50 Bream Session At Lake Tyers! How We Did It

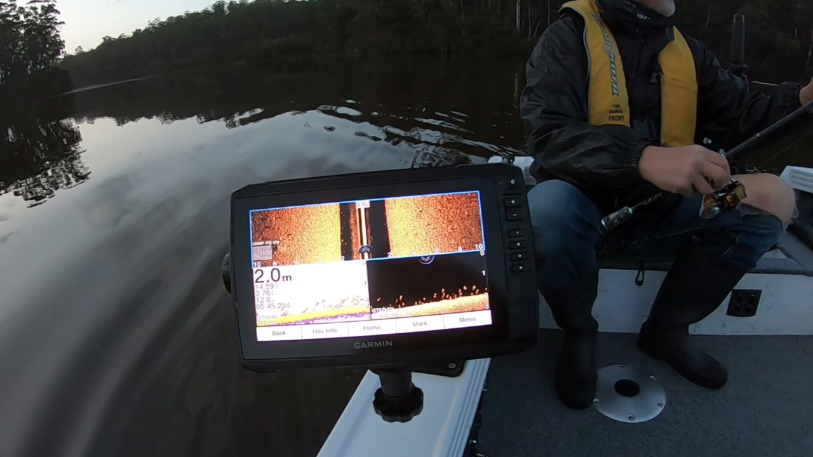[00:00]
On screen: depth 2.0 m
Anybody wants to know what brim look like on a sander?
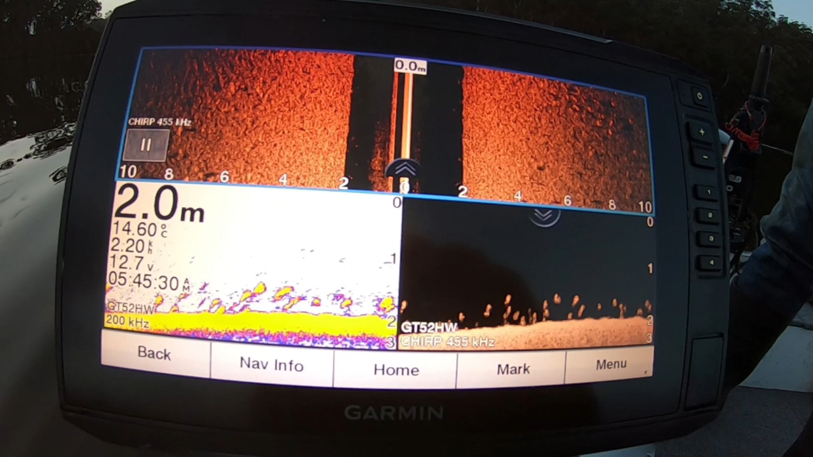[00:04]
On screen: depth 2.0 m, water 14.60°C
Bottom left, normal sonar. Bottom right, clear view or downscan.
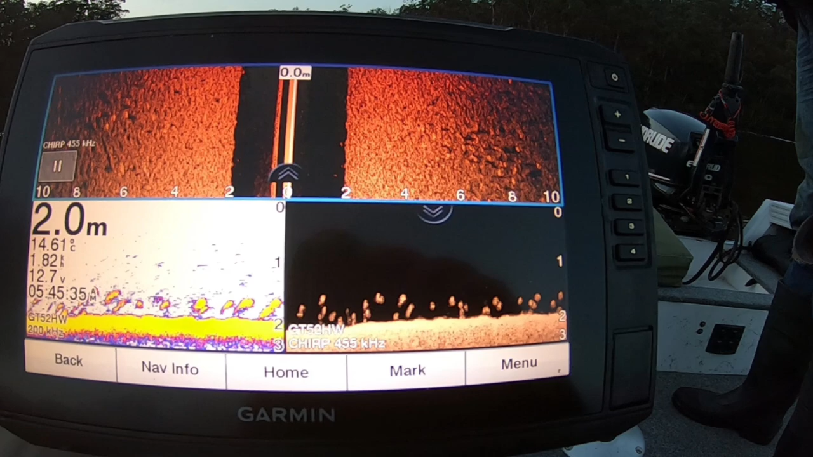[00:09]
On screen: depth 2.0 m
And the top is a sidescan. All those shadows and highlights are brim.
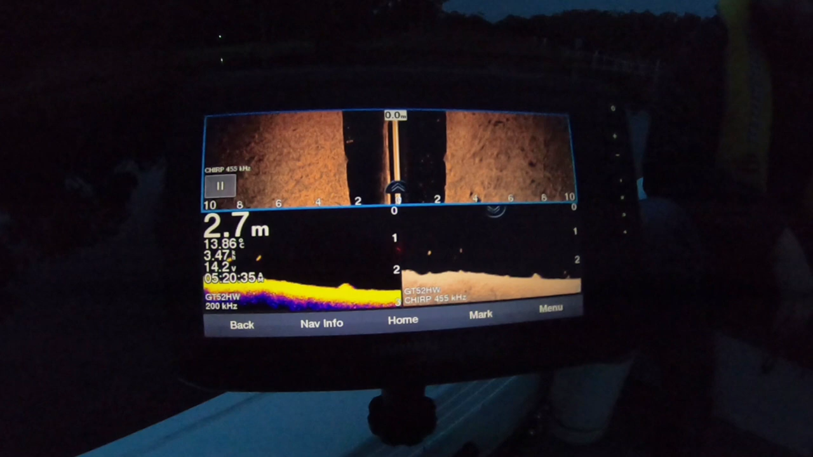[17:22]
On screen: depth 2.7 m
What we're seeing on the sander. How we're picking the areas we're going to fish.
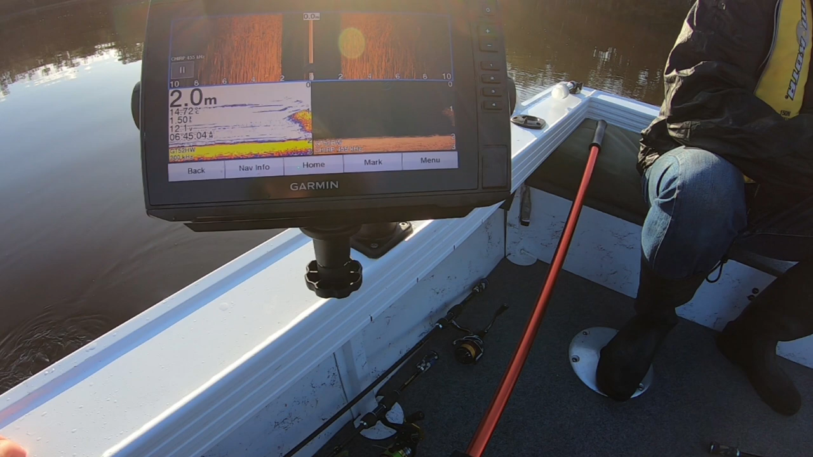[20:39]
On screen: depth 2.0 m
So. At the moment. Um. There's bait.
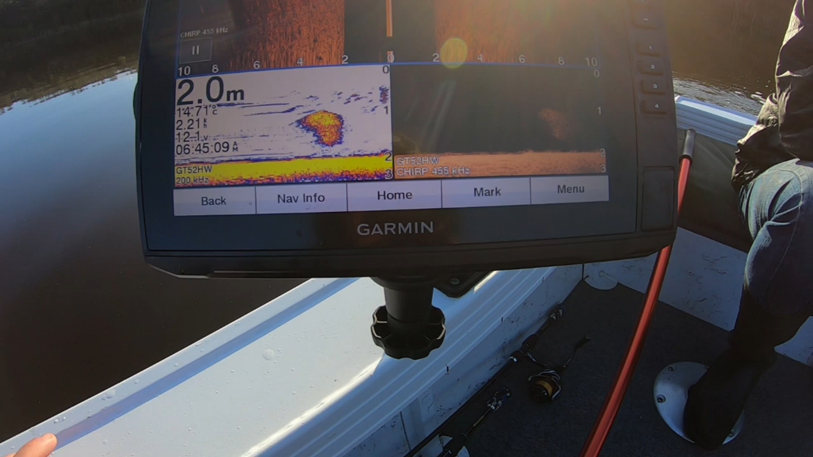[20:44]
On screen: depth 2.0 m
That's a big bait ball. So. A lot of bait fish. One point.
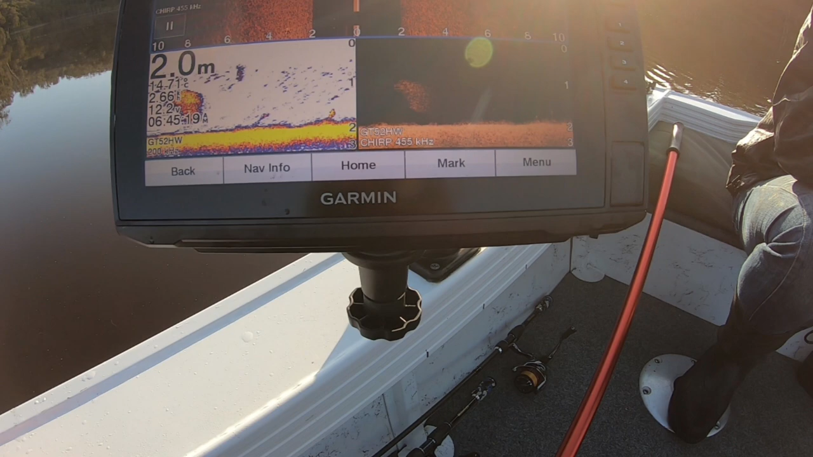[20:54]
On screen: depth 2.0 m
I'll go a little bit deeper. Yeah. You can see that weed. That you're picking up. This little bit of.
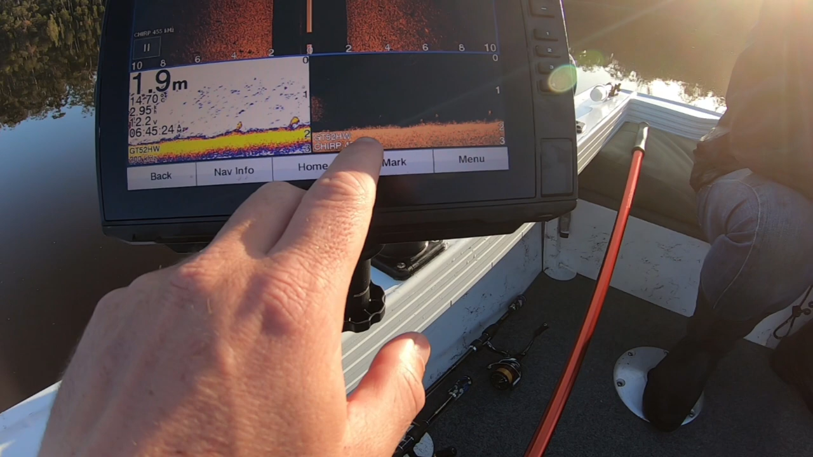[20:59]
On screen: depth 1.9 m
Trim stuff here. On the bottom. Is weed. On here. That's a bit of weed. And those individual.
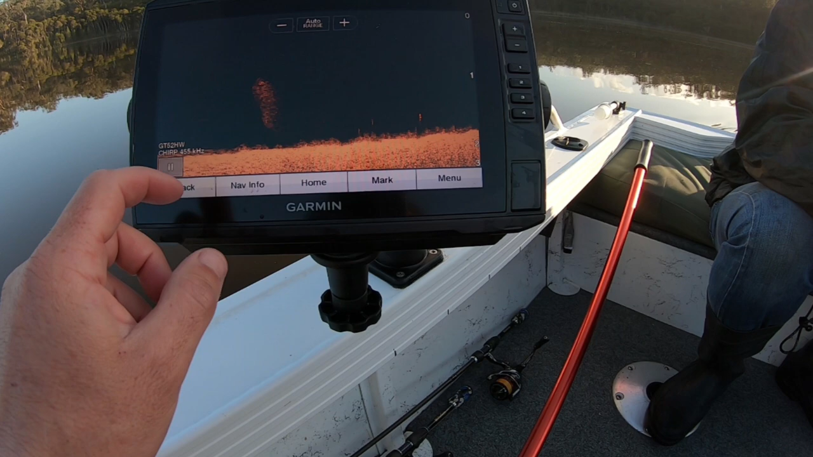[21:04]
Dots. And yellow markings. Is brim. So that's brim.
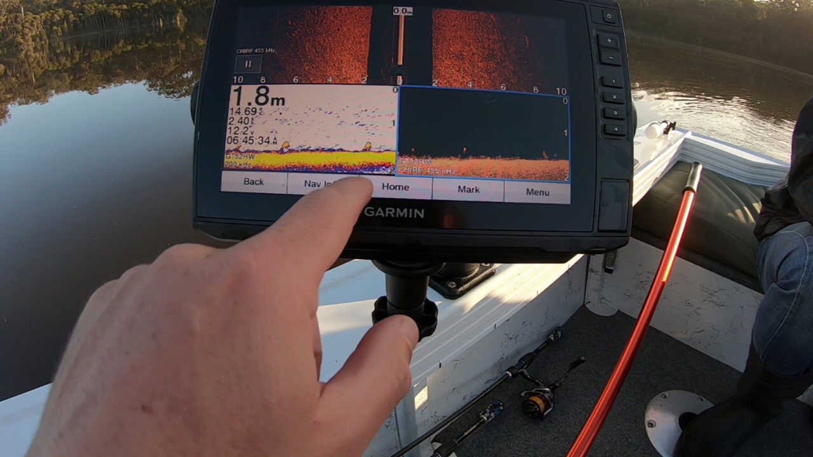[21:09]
On screen: depth 1.8 m
That's brim. That's brim. And all these dots. Off the bottom. They're all brim. And all these dots. Shit. I'm a bit. Big screen. So every dot. That's above that. Thick line. And the weed. You can see the little.
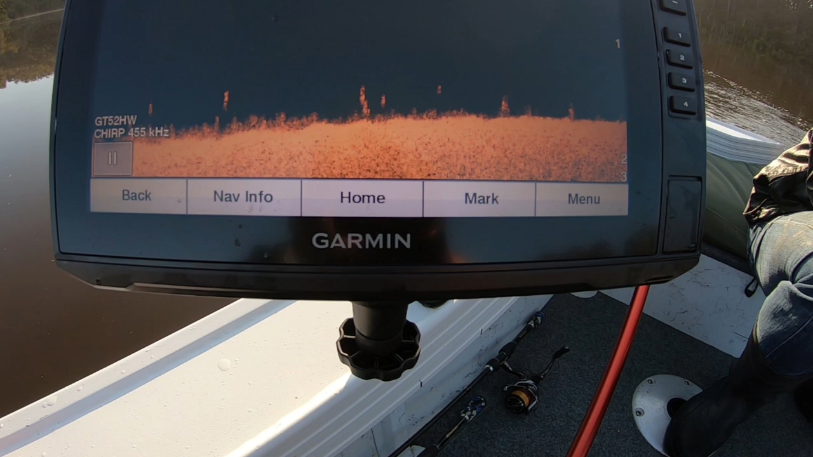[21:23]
Strands of weed. There. Right on the bottom. That's all brim. Here you go. Got one. Two. Three. Four. Five. Six.
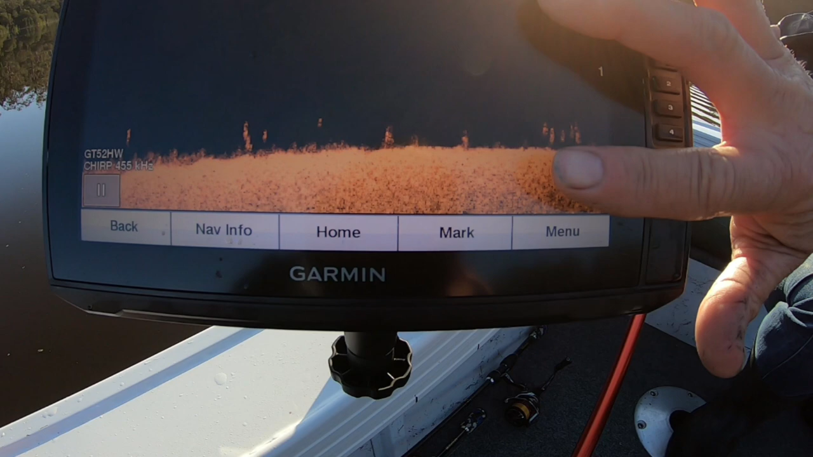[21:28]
Six. Brim coming in there. It's not zoomed in. And on the normal sonar. You can see them hugging. Hugging the bottom. All those thick.
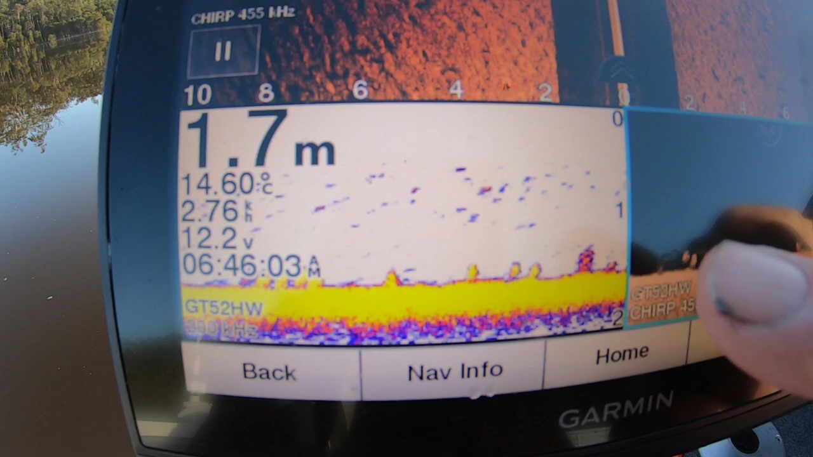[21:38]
On screen: depth 1.7 m, water 14.60°C, speed 2.76 km/h
Yellow. Blobs. That's all brim. All brim.
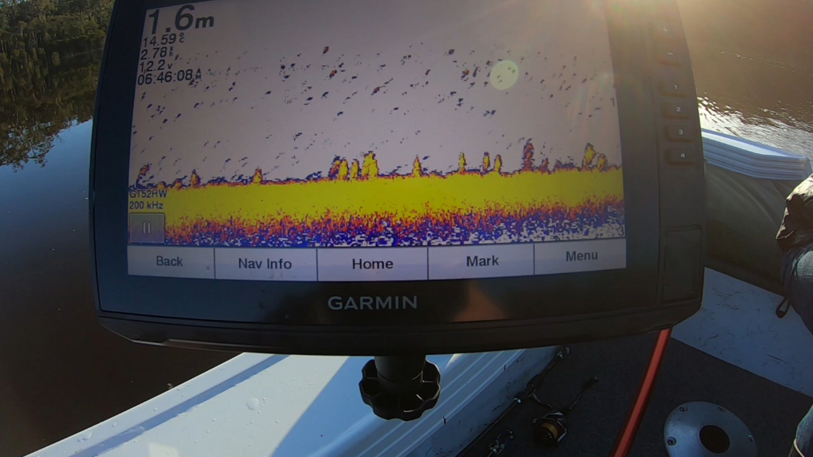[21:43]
On screen: depth 1.6 m
You can have another go here. If you want pistol.
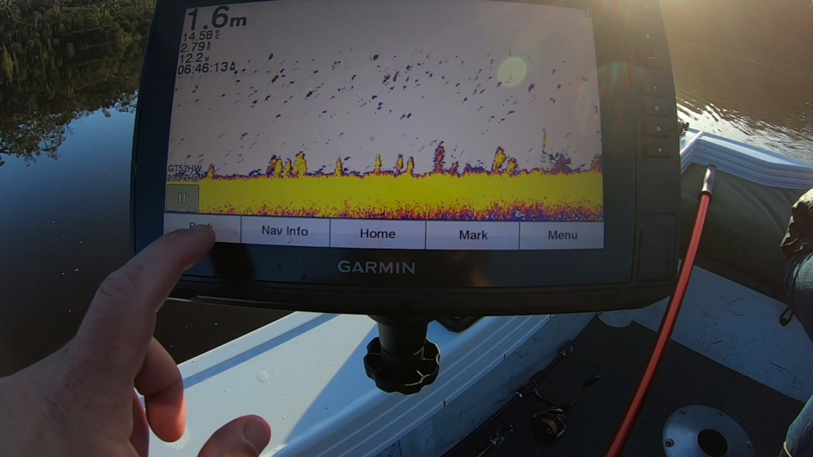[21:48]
On screen: depth 1.6 m
It's thick with them. No good driving over them.
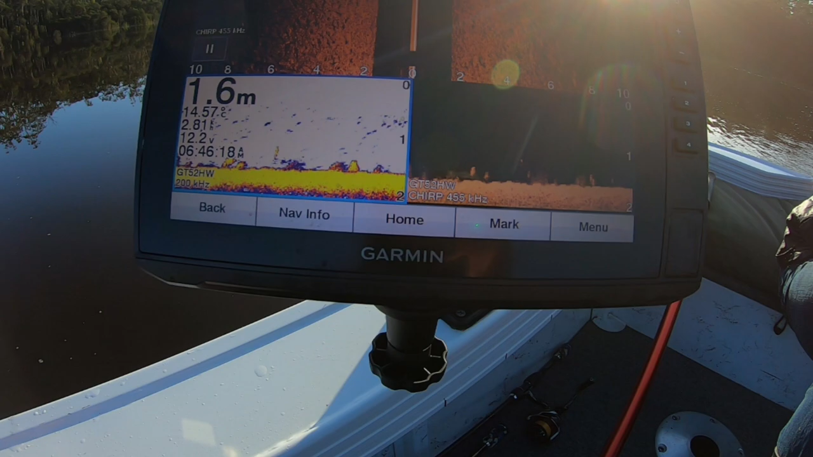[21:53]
On screen: depth 1.6 m
To try and find them is it? No. Spot lock here. Might have another go.
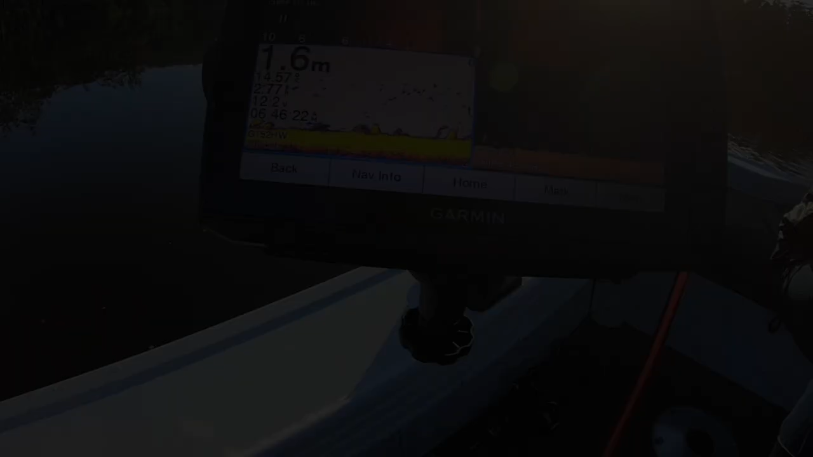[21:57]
On screen: depth 1.6 m
So. We are approaching. A 1.7 meter drop off.